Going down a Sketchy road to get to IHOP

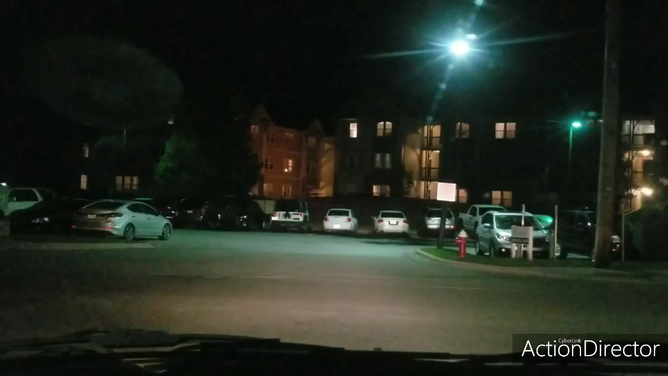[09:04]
turn left to stay on Winkler's Creek Road and there's some ivy in a quarter mile turn left onto Blowing Rock Road there's some ivy growing up on some of it I can barely see it through the trees and I put on the thing possible abandoned house
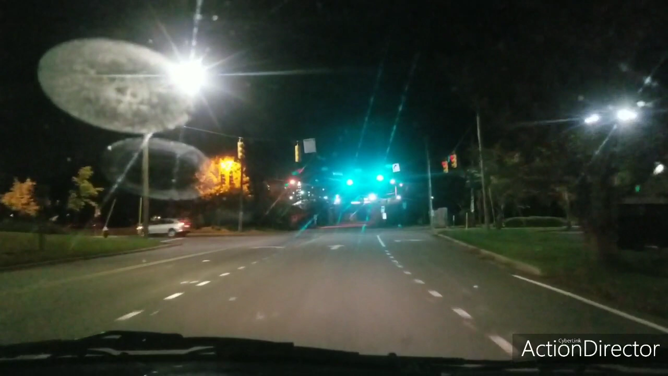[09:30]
so that's what I do and I have learned around here pretty decent if I would have gone straight I wouldn't have come out at a red light up there on the road it's wanting to turn so I make little detours so I can get out at red lights cause this town even though it's this night at night it might still be a little busy for a Sunday night so but yeah
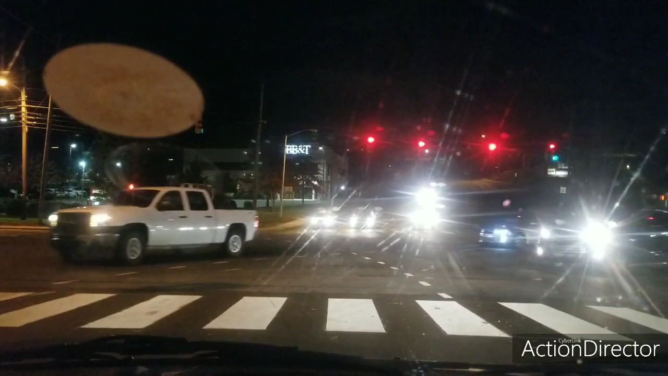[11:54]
put it back down close to my car
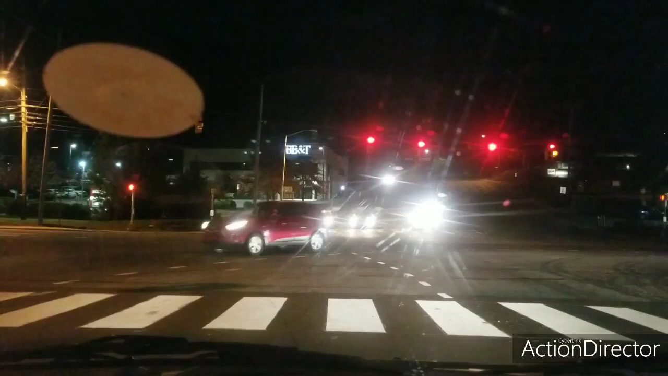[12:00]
people ain't got no blasts since all right so we almost at IHOP which means we almost at the end of this our in a quarter mile your destination will be on the left but but uh if y'all live near Blowing uh King Street is like the old historic you know got all the shops on the mall and boasts and nods and the street and all come on